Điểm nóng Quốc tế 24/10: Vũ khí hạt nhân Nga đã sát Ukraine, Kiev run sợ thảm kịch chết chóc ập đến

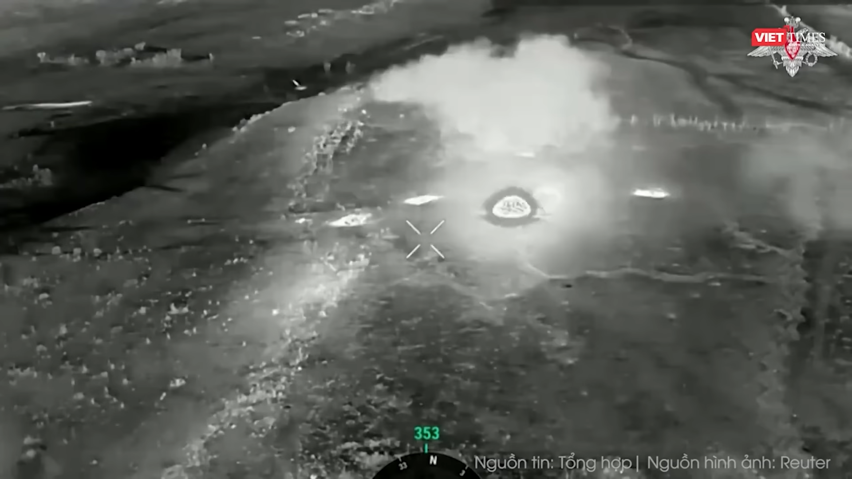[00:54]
Vào ban đêm, các cuộc không kích của Nga đã phá hủy các điểm triển khai quân sự của Ukraine, các kho hậu cần ở Aktika và ở thành phố Suma.
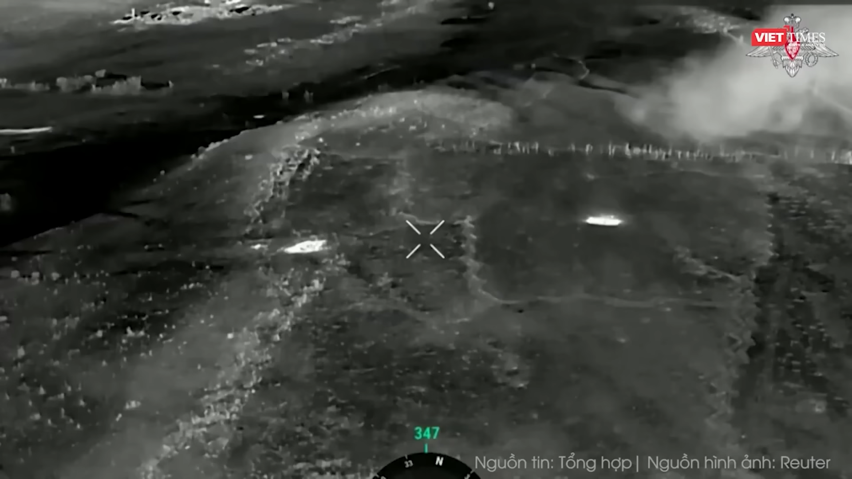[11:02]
Đây đều là những nút thất hậu cần quan trọng cung cấp vật tư quân sự cho các đơn vị Ukraine đang chiến đấu ở tiền tuyến vùng Donbass và Kharkiv. Lực lượng dự bị quân sự của Ukraine cũng bị tấn công ở vùng biên giới Sumy.
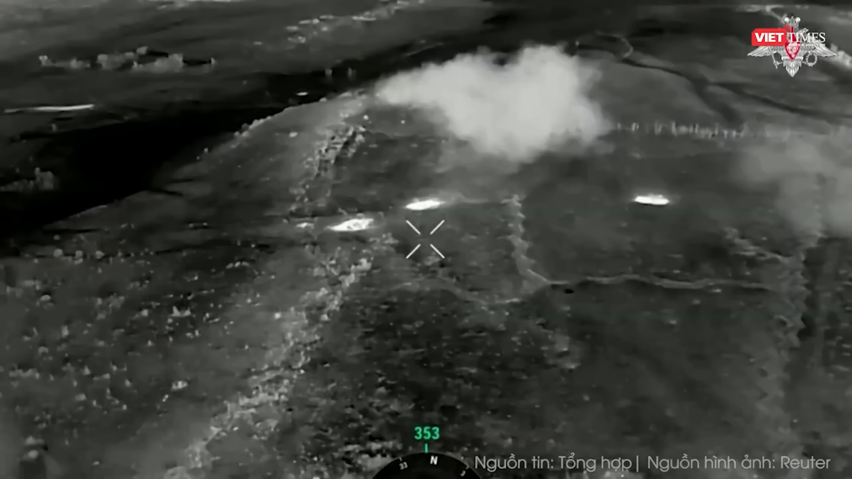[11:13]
Vào ban đêm, các cuộc không kích của Nga đã phá hủy các điểm triển khai quân sự của Ukraine, các kho hậu cần ở Artika và ở thành phố Sumy. Một trong những cuộc không kích chính xác của Nga đã phá hủy kho đầu máy xe lửa của Nga Pokorovs tại Donetsk. Hậu quả là một số cơ sở hạ tầng Ukraine đã bị phá hủy và một đám cháy lớn bùng phát trong khu vực, làm tăng thêm thiệt hại.
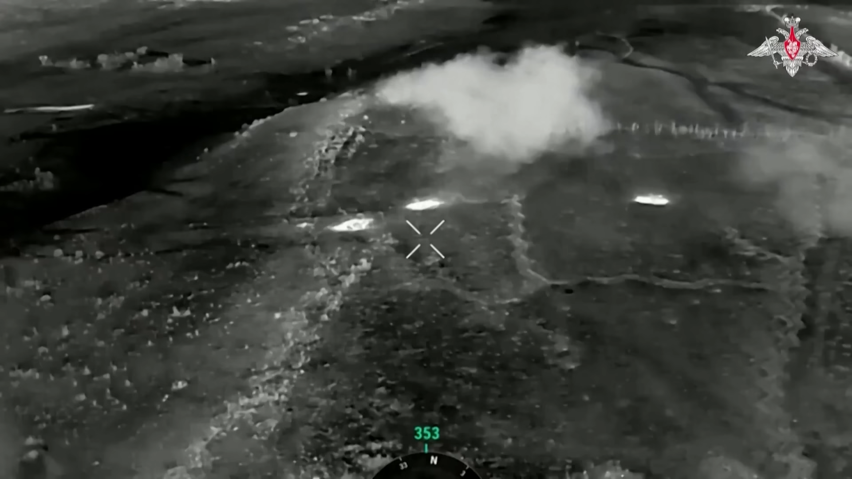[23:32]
Đây đều là những nút thắt hậu cần quan trọng cung cấp vật tư quân sự cho các đơn vị Ukraine đang chiến đấu ở tiền tuyến vùng Donbass và Kharkiv. Lực lượng dự bị quân sự của Ukraine cũng bị tấn công ở vùng biên giới Sumy. Vào ban đêm, các cuộc không kích của Nga đã phá hủy các điểm triển khai quân sự của Ukraine, các kho hậu cần ở Artika và ở thành phố Sumy. Một trong những cuộc không kích chính xác của Nga đã phá hủy kho đầu máy xe lửa của nhà ga Pokorovs tại Donetsk.
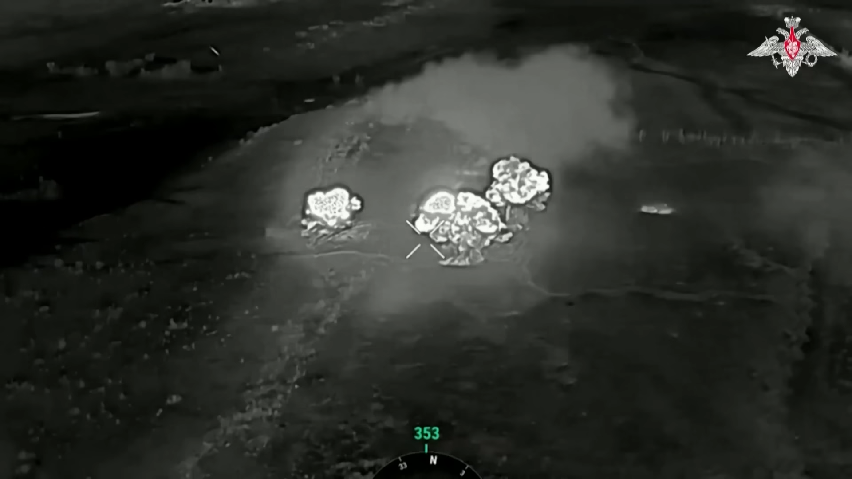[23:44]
Hậu quả là một số cơ sở hạ tầng Ukraine đã bị phá hủy và một đám cháy lớn bùng phát trong khu vực, làm tăng thêm thiệt hại.
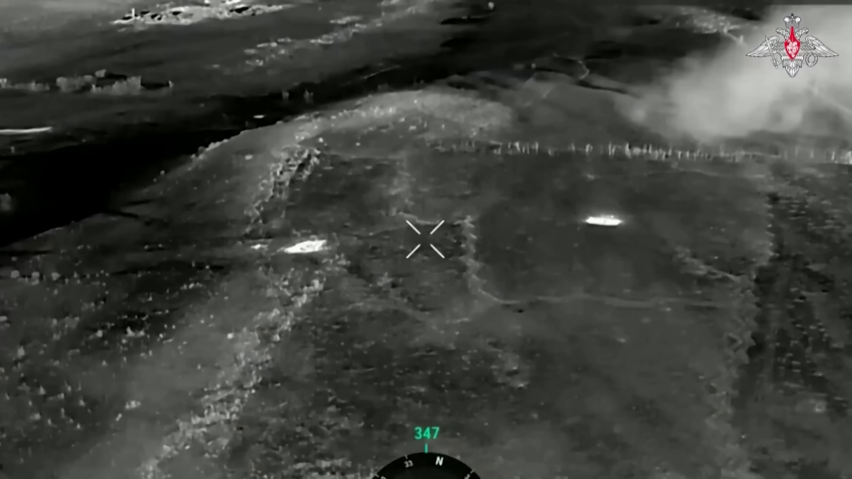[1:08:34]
Đây đều là những nút thắt hậu cần quan trọng cung cấp vật tư quân sự cho các đơn vị Ukraine đang chiến đấu ở tiền tuyến vùng Donbass và Kharkiv.
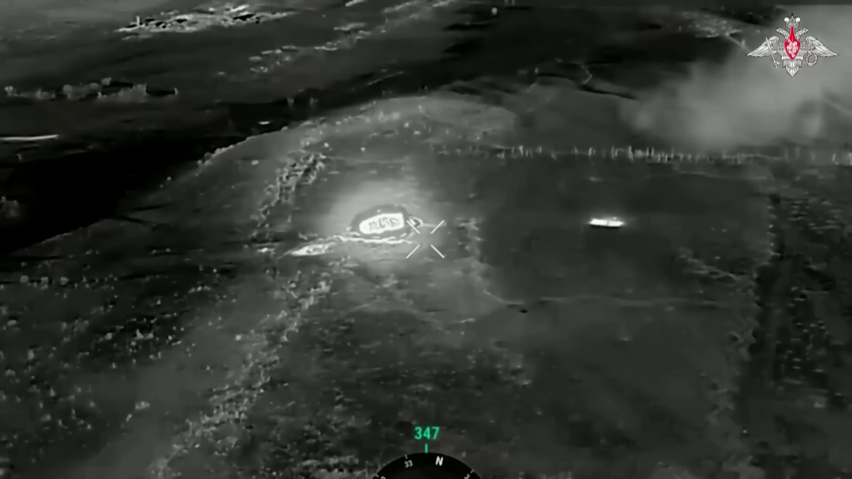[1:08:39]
Lực lượng dự bị quân sự của Ukraine cũng bị tấn công ở vùng biên giới Sumy. Vào ban đêm, các cuộc không kích của Nga đã phá hủy các điểm triển khai quân sự của Ukraine,
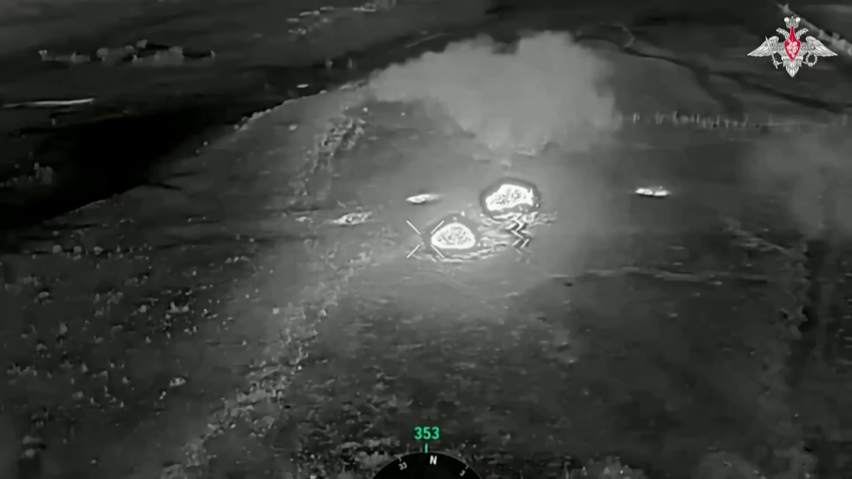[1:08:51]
các kho hậu cần ở Artika và ở thành phố Sumy. Một trong những cuộc không kích chính xác của Nga đã phá hủy kho đầu máy xe lửa của nhà ga Pokorovs tại Donetsk. Hậu quả là một số cơ sở hạ tầng Ukraine đã bị phá hủy và một đám cháy lớn bùng phát trong khu vực, làm tăng thêm thiệt hại.